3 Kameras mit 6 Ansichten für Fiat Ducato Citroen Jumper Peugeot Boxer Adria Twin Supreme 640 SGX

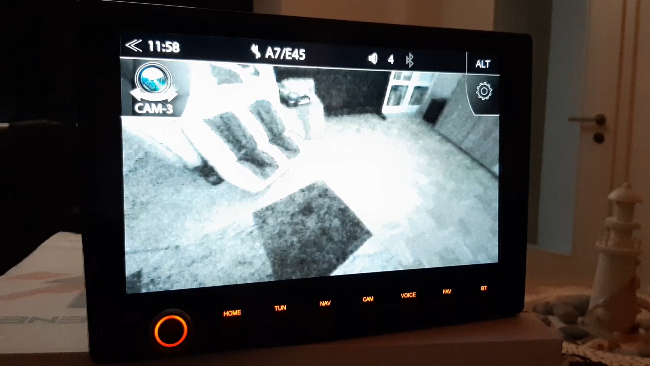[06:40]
frontkamera und da bin ich ja völlig begeistert die zeigt ja super glasklares helles bild an obwohl es dunkel schummrig ist im wohnzimmer
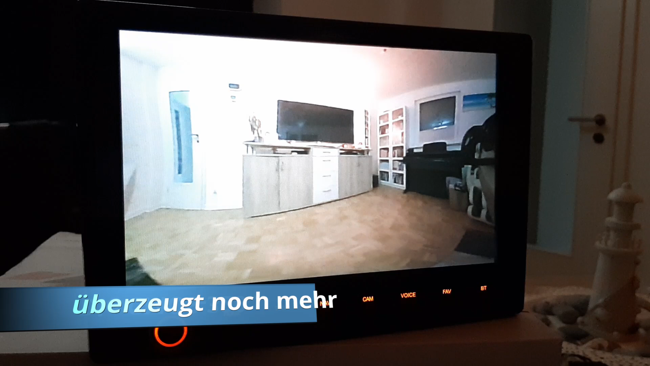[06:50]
das ist die kenwood 10 aus 320 und die liefert ja ein noch besseres bild als die dometic doppel rückfahrkamera muss ich ehrlich
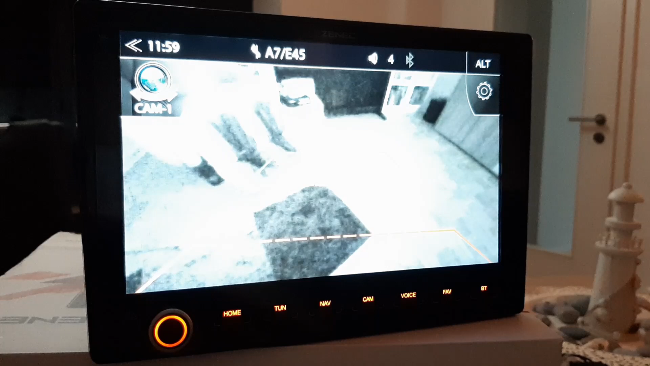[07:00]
sagen das ist die dometic bodenansicht die dometic rückansicht geht auch dafür dass es dunkel ist wie gesagt und wie gesagt die frontkamera die gefällt mir echt noch am besten die ist super hell
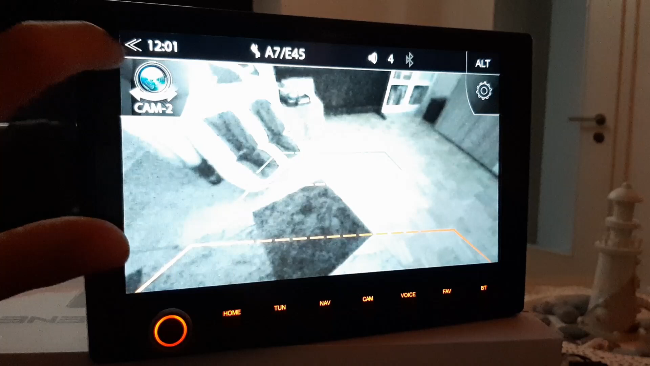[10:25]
diesen switcher haben den ich euch im dunkeln auch noch mal zeigen möchte ich schaue mal wo ich da wo der ist ich habe ihn ja noch nicht angeschlossen den switcher hier ist er